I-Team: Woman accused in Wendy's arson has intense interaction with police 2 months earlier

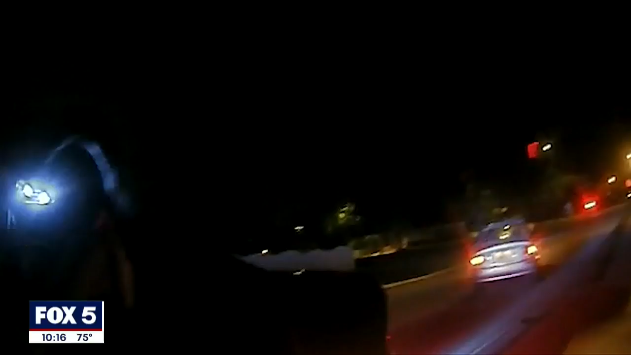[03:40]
Now, appearing calm in the backseat of a patrol car as a Norcross officer drives her home.
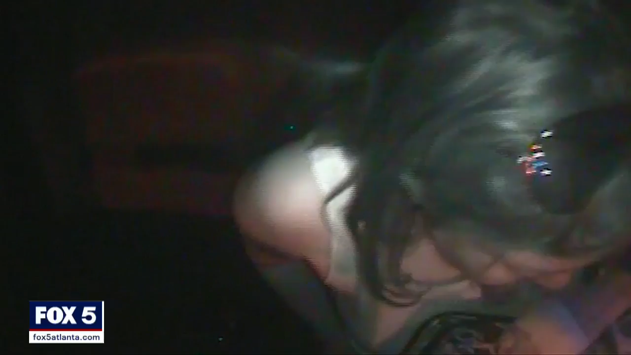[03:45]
She told the officer she sometimes forgets police are people, too. Police officers are like robots now.
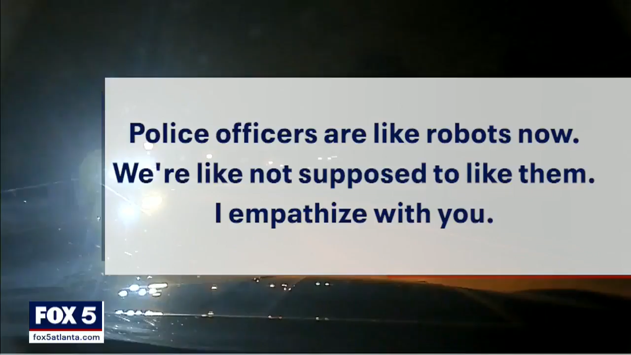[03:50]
We're, like, not supposed to like them. I just, I empathize with you. Her lawyer, Drew Finley, wrote us to say the incident bears no relevance to the arson charge.
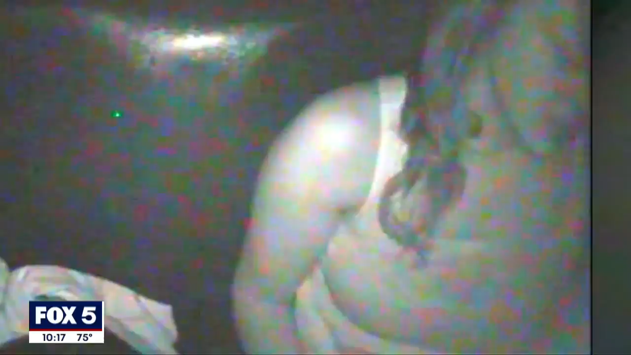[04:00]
Finley wrote, it is important to note the contrast Miss White must have felt between her courtesy ride home and watching video of her friend's death, who was never offered that same courtesy.